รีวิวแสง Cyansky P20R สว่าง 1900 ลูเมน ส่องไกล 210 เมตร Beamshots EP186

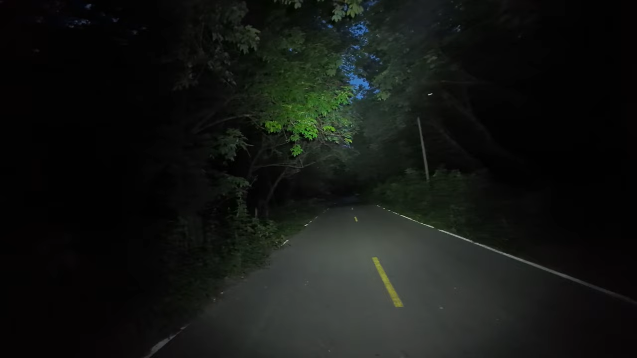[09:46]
คราวนี้สองฝั่งผมจะเป็นสวนยางนะครับ ผมจะใส่ให้ดูนิดนึง
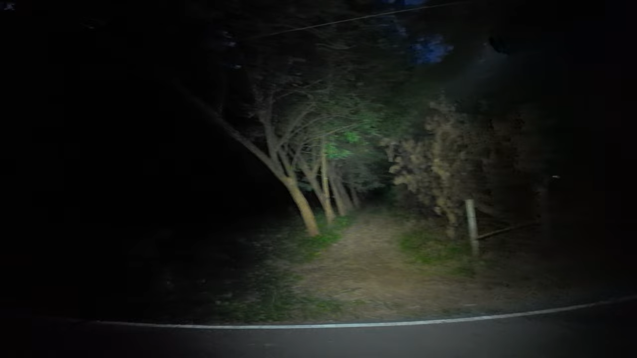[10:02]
มีหิ่งห้อยด้วย โอเคครับ นี่คือลักษณะแสงที่ได้นะแล้วก็มีรถมาอีกแล้ว ผมก็จะปิดไปก่อนนะครับ
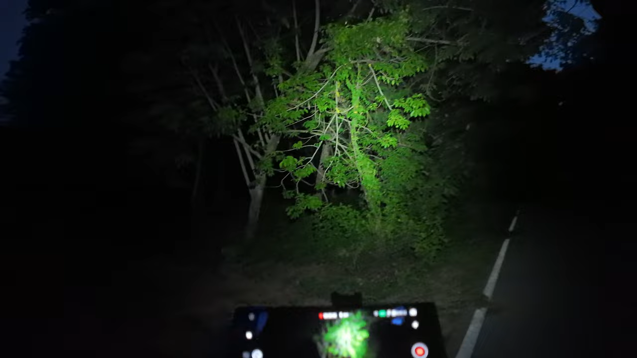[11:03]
ต้นยางพลาแบบนี้เลยก็ให้ดูความชัดเจน ความละเอียดของแสงอ่ะ เรามีเพื่อนมาด้วย